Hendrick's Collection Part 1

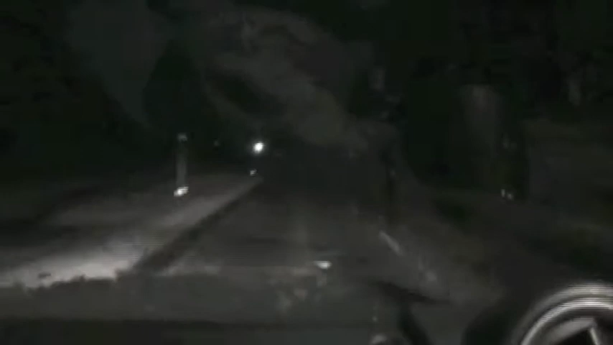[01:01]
Pretty windy, getting blown across at times, and a bit of snow going on as well. A little concerned that if we tried Jubilee, we wouldn't be able to tow in these conditions.